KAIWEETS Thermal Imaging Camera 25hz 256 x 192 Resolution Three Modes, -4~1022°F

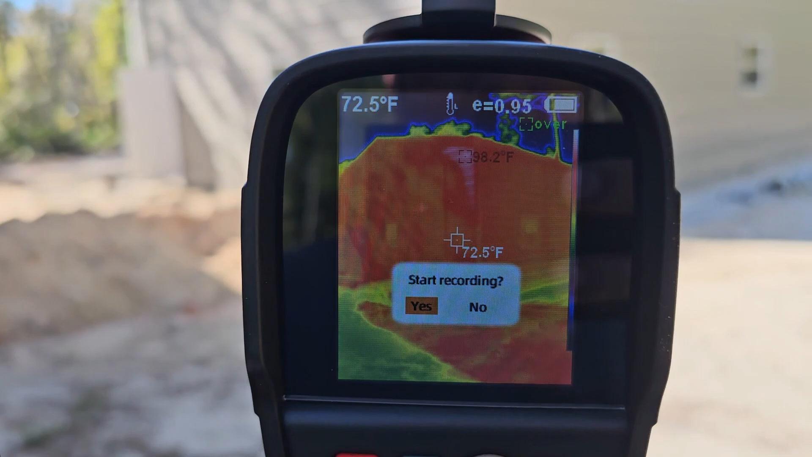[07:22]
On screen: spot 72.5°F, max 98.2°F
And then Do video at a garage
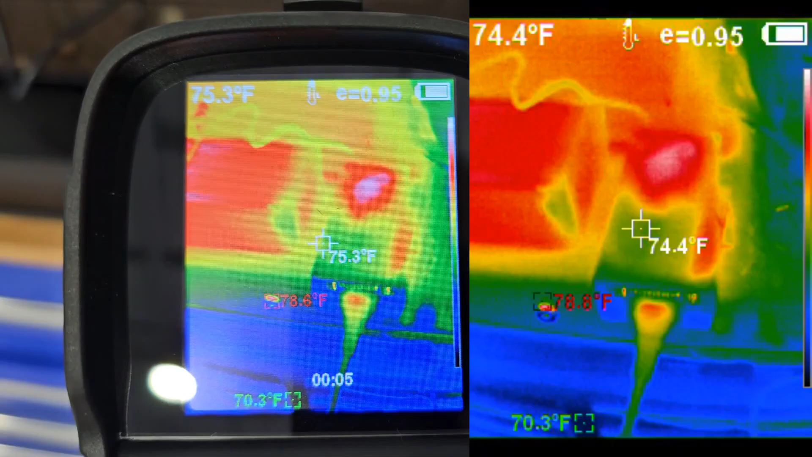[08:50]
On screen: min 70.3°F
Let's see what kind of heat This power supply is giving off
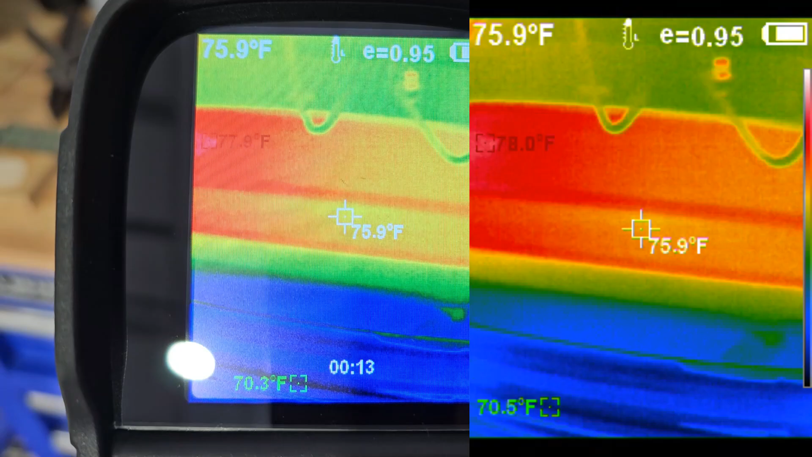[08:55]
On screen: spot 75.9°F
And if the battery is heating up at all while charging
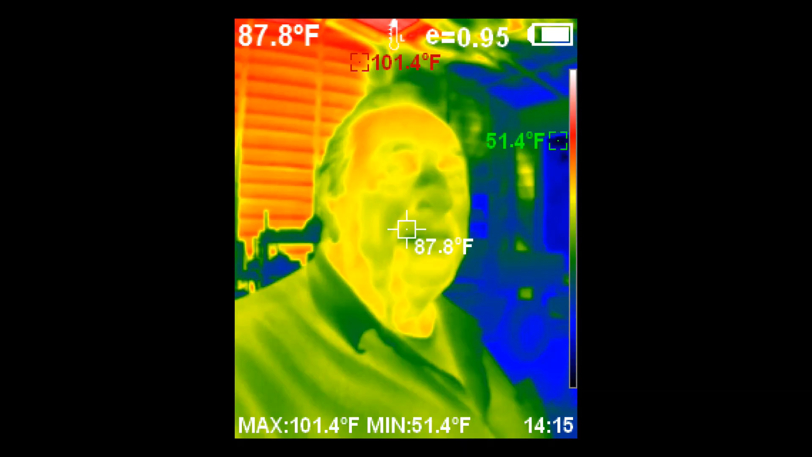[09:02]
On screen: spot 87.8°F, max 101.4°F, min 51.4°F
Here's a thermal photo of my dad and my mom Do video at a garage
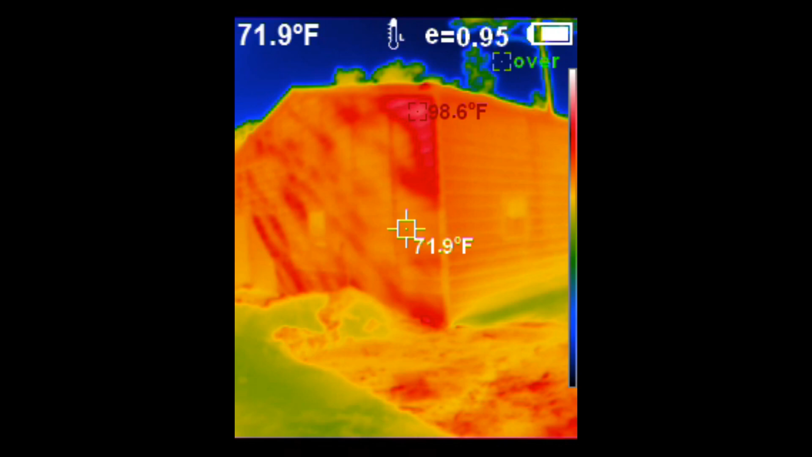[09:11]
On screen: spot 71.9°F, max 98.6°F
Been soaking in the sun most a day It is a cooler day today Here's a thermal image of Gizmo laying in the sand outside It was a pretty hot day this day
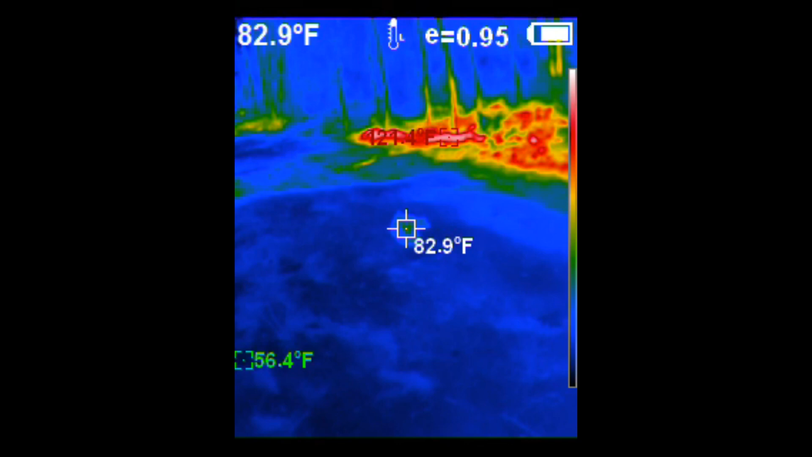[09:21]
On screen: spot 82.9°F
Here's a thermal image of a lizard that Gizmo caught
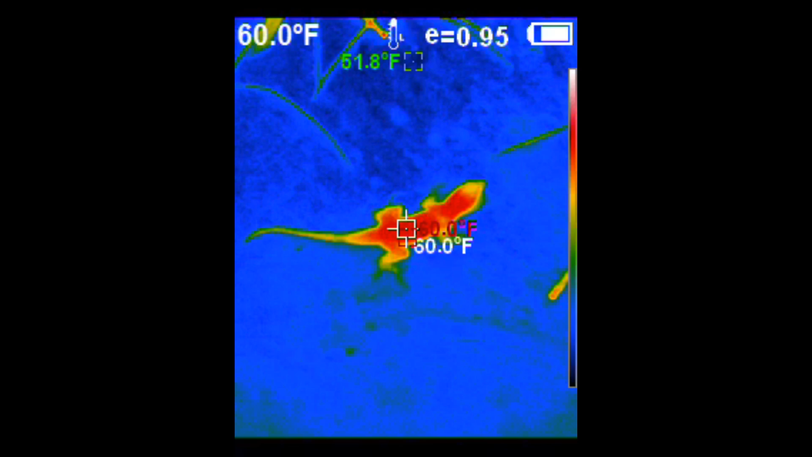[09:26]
On screen: spot 60.0°F
Don't worry, he just plays with him He tries not to hurt him anyway
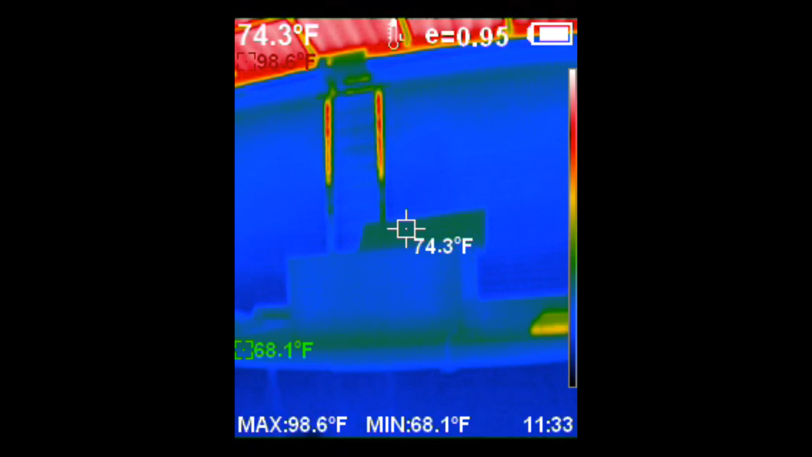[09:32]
On screen: spot 74.3°F, max 98.6°F, min 68.1°F
This is a thermal image of my garage 85 degree day outside
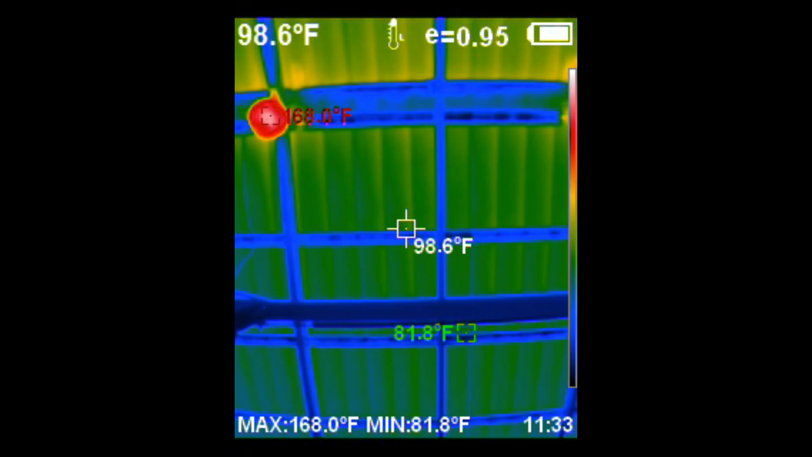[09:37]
On screen: spot 98.6°F, max 168.0°F, min 81.8°F
These are those high bay UFO high
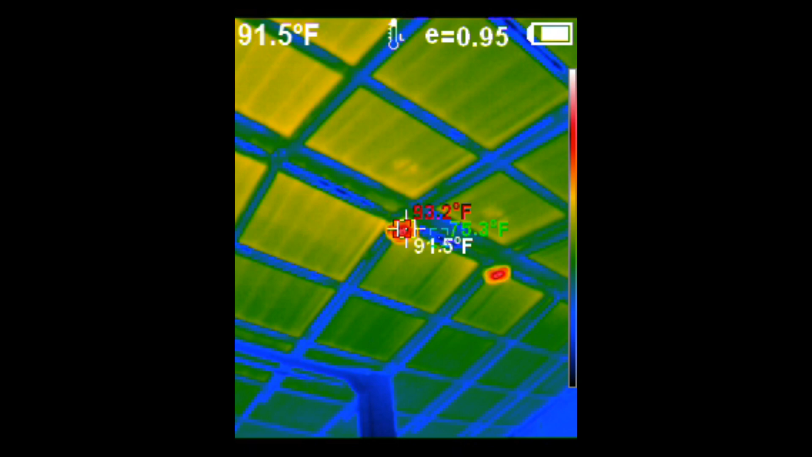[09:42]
On screen: spot 91.5°F
intensity lights that I put up They give off a little heat Here's a video It's pitch black out
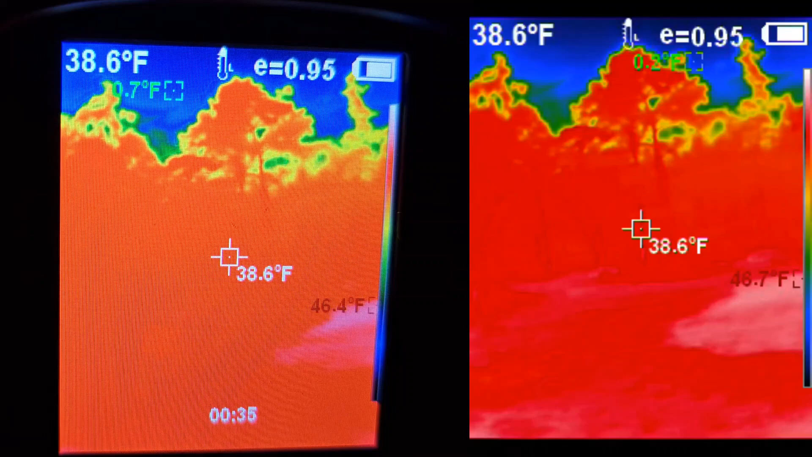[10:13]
On screen: spot 38.6°F
Huh, it's almost into like night vision
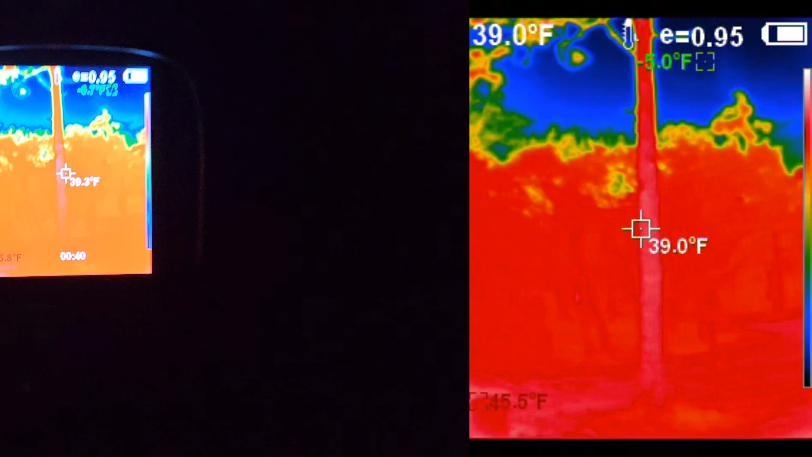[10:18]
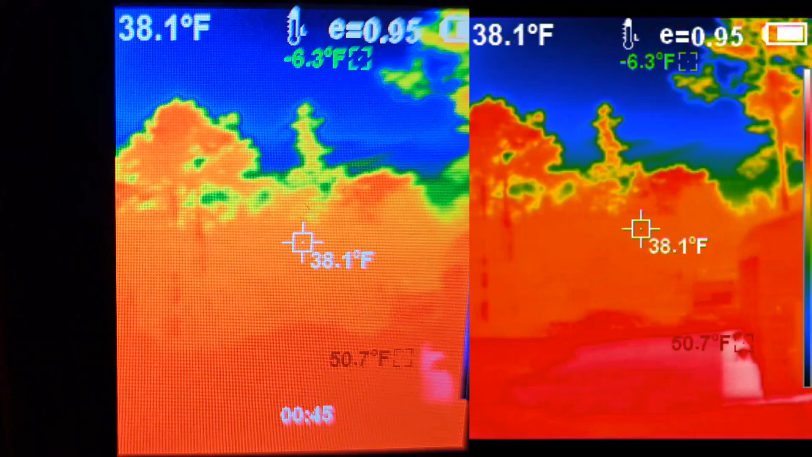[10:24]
On screen: spot 38.1°F
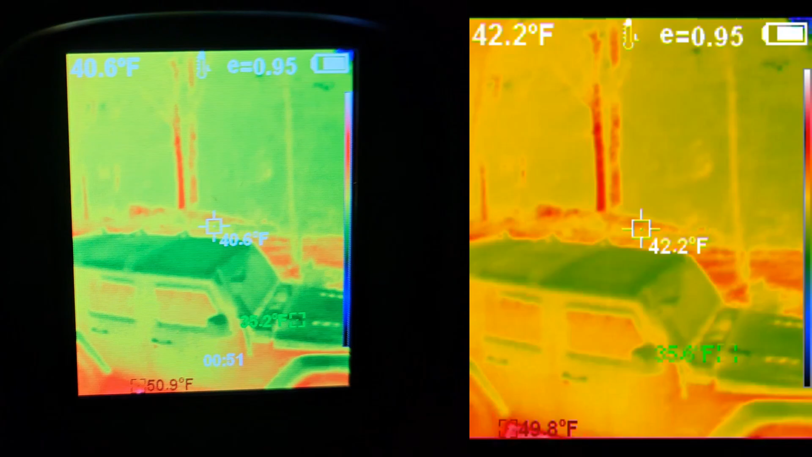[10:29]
Of course you can change the palette But yeah, I mean by eye you can't see that Jeep
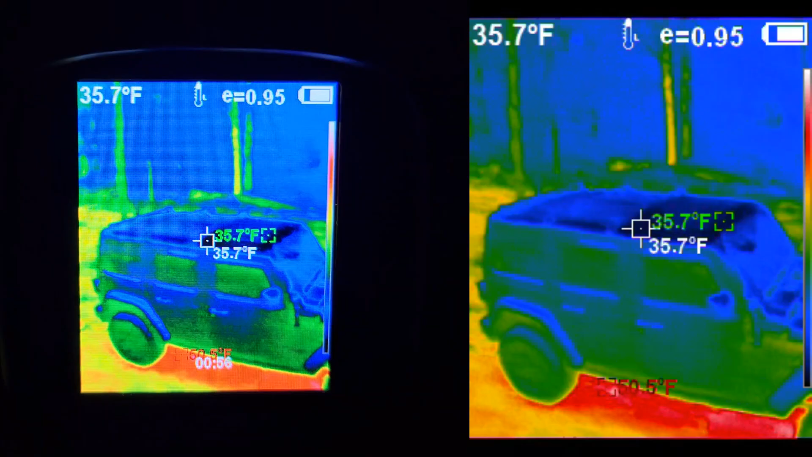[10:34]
On screen: spot 35.7°F
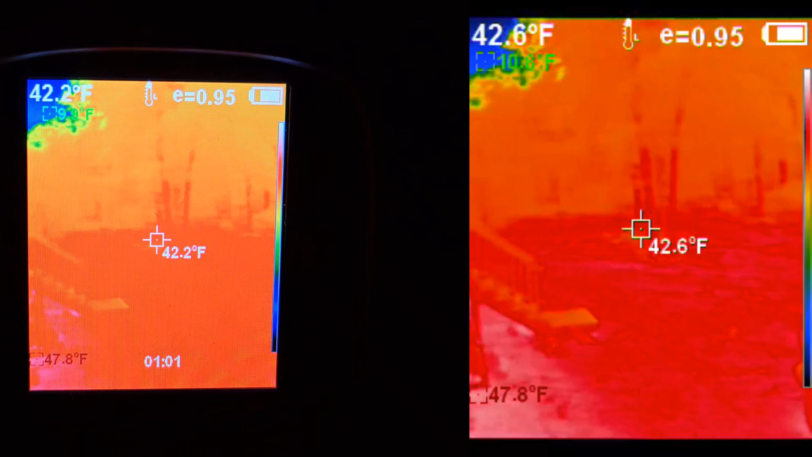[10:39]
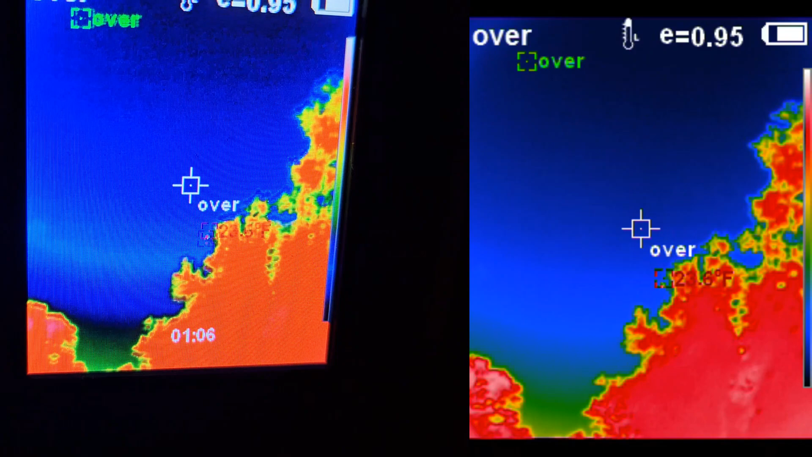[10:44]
And the moon is up there